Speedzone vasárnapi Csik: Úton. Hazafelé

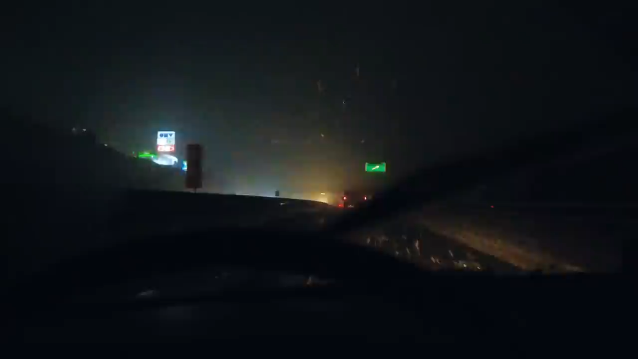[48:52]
Itt az emelkedőn megyünk föl, ahol hogy egy kicsit nagyobb hó esik, akkor itt már nem jön föl semmilyen autó nyári gumin. Hát ez pakoli, tehát én ilyet nem is tudom. Utoljára tudjátok, mikor láttam ilyet? Amikor a csodálatos 850 sportkupé Fiatunkat vittük ki eladni Münchenbe, és direkt azért vártunk áprilisig,
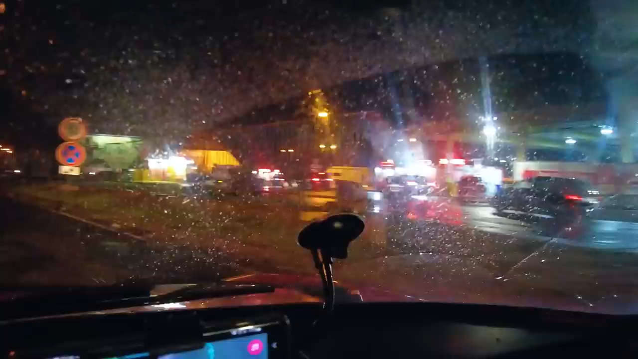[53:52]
Ott is láthatjátok. Átjöttünk. Magyarországon vagyunk, most már csak egy benzinkutat kéne találni. Mert már tényleg... Jó, most kezdett el villogni.